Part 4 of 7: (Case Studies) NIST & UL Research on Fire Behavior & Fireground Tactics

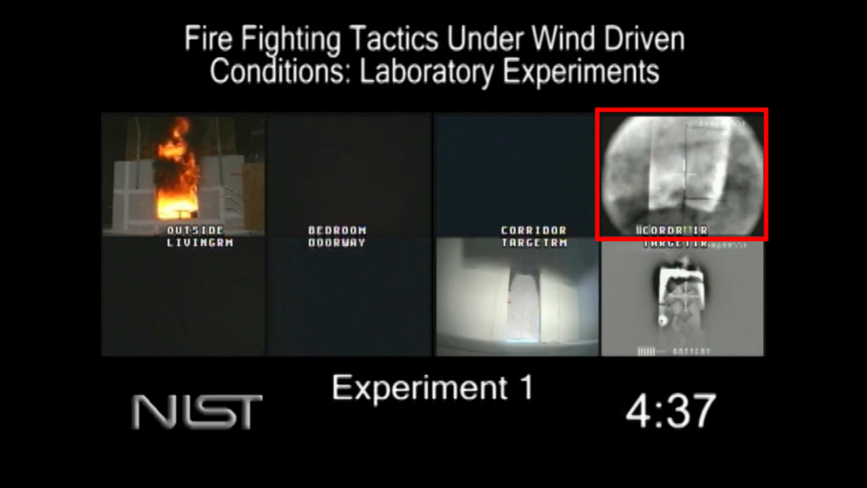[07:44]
And as soon as this window, which might fail accidentally or might be ventilated in a, in a, as a ventilation tactic, look at what it does in that hallway. Right? It's no longer a hot gas layer, cold layer environment. Now any firefighter that would be in that hallway is in that hot convective flow.
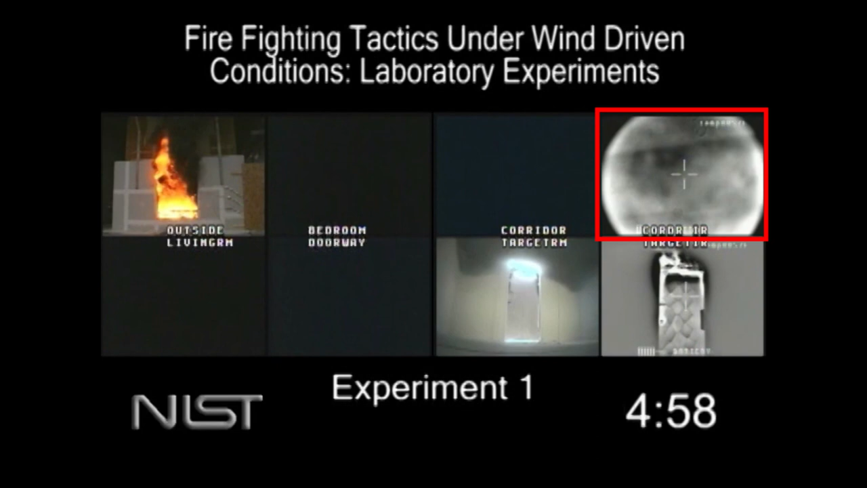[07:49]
Heat transfer to that firefighter increases dramatically. We're going to watch the hollow core door fail. Interestingly enough, until that door fails, somebody would have a chance of surviving behind that door. Right? So I mean, from a victim's perspective, having a closed door doing whatever compartmentation you can is a big value. Notice how that flame is pulsing in and out. Now, this is with no wind.
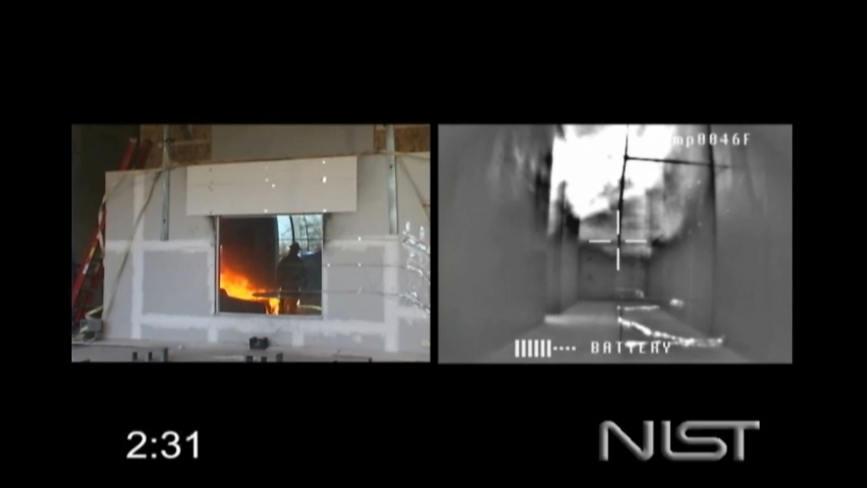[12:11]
and the outlet, which is the door from the fire apartment to the corridor. I've got a 20 mile an hour wind, steady wind, hitting the side of that building. Notice that in the corridor, we have a nice two layer environment, which are good working conditions for a firefighter. Look what happened when the window broke. Look at how rapidly that changed. This is playing in real time. What do you notice about the flames at the window, even though I have a steady 20 mile an hour wind?
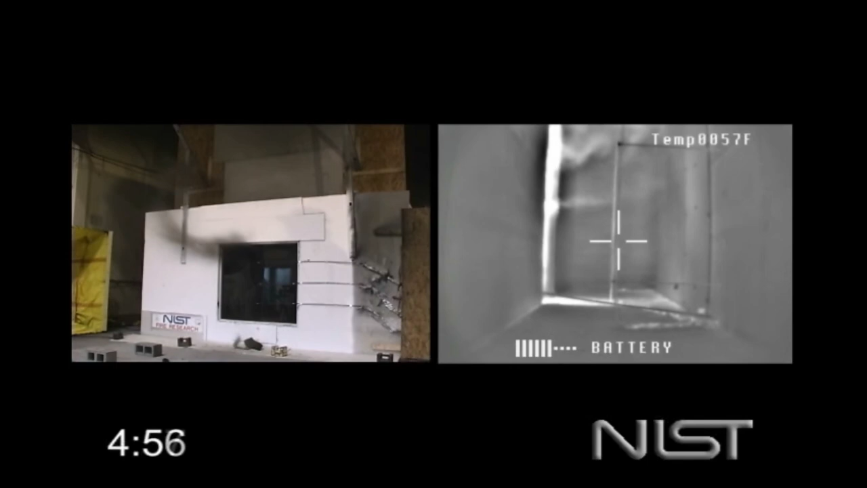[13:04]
So you'll notice that with the apartment door closed, this is having a hard time even fail in the window, right?
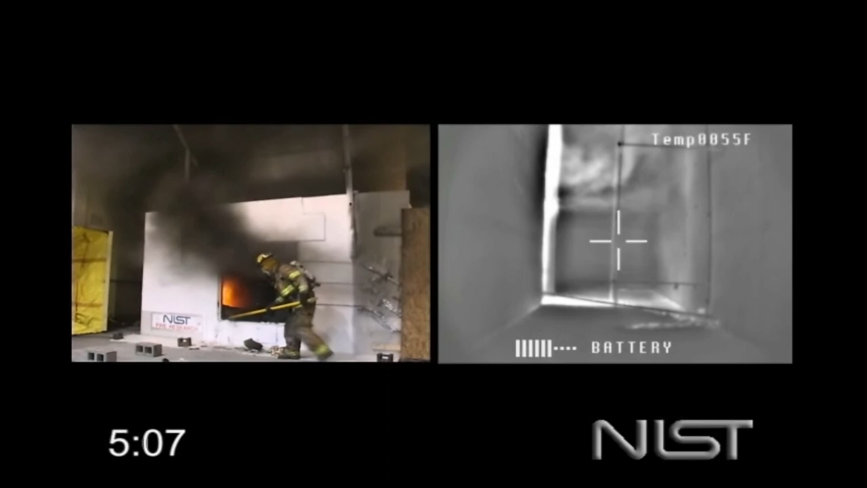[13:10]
Because the pressure is bottled up in that fire apartment. So now we break the window. It's still burning very inefficiently. It's having trouble breathing. And the apartment door, you know, is providing protection. It's cutting off the flow path. You can see the leakage and there's a lot of energy on the other side of that door. You can see that with the thermal imager.
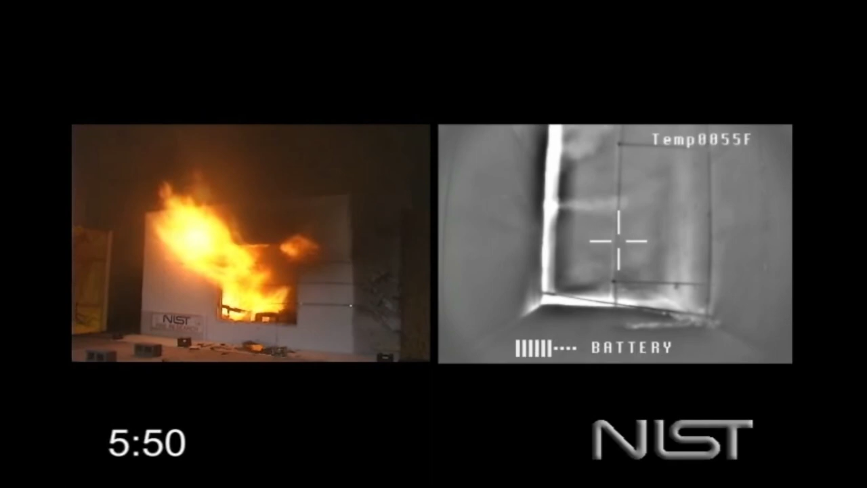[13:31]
Now the key thing here is this might be the sort of situation where you get your crew. You'd have your line. You'd have your line charged and you say, okay, we're going to get low. We're going to pop the door and we're going to go in.
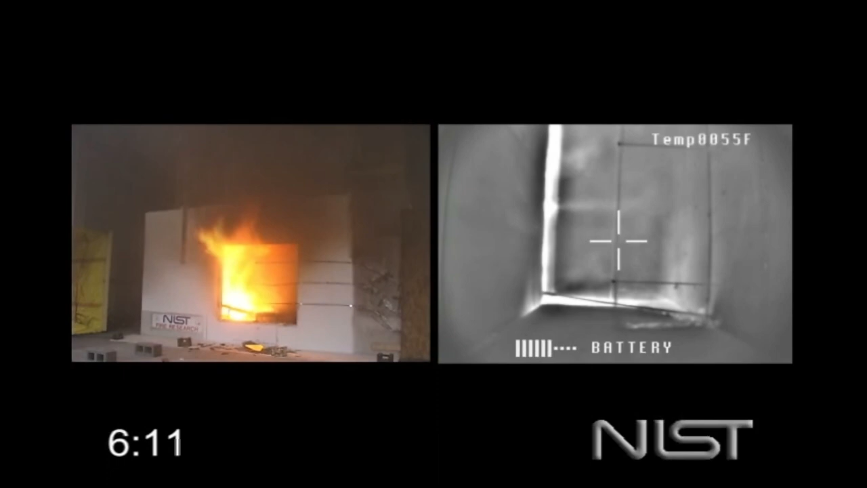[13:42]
And that would really be a disaster. Because you see the kind of thermal assault you're going to take right in front of that door.